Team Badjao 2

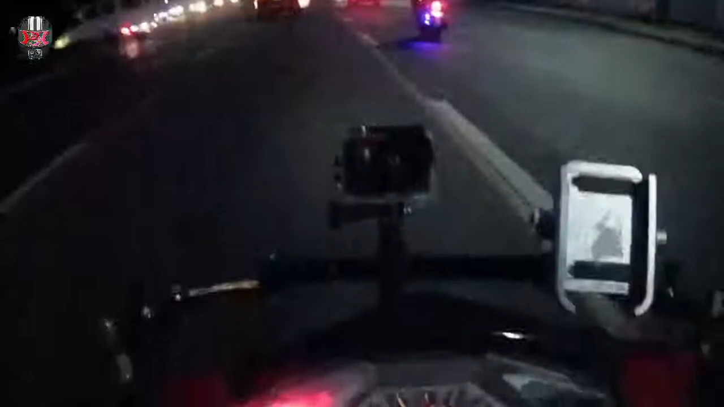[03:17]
We are now at Mindanao Avenue, mga ka-strokies. Woo!
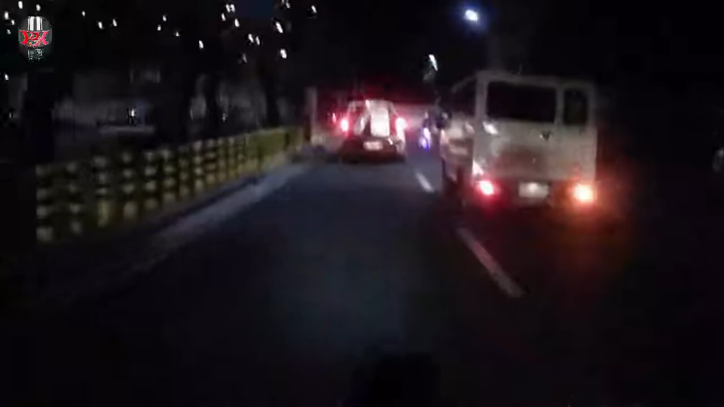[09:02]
Ay, yeah, dito kami dumaan nung ano, Grab na nakaraan.